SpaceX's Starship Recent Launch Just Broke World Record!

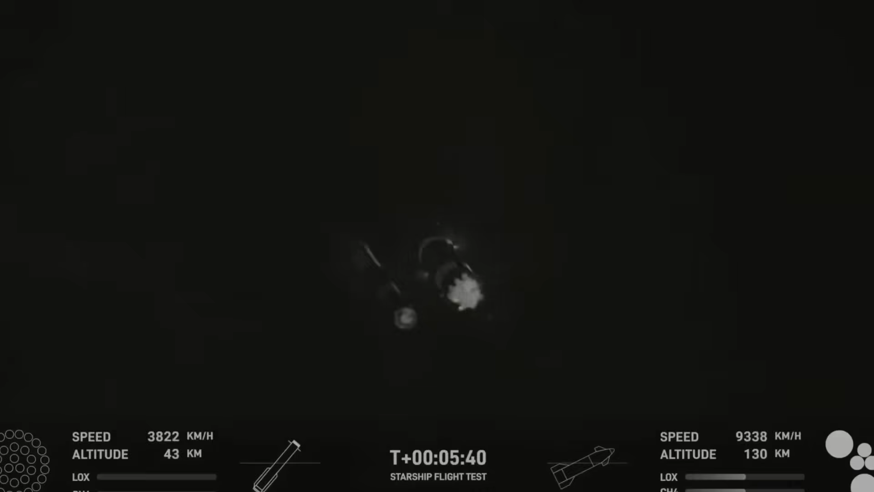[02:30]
After stabilizing, the middle ring engine shut down, leaving only three engines for the return.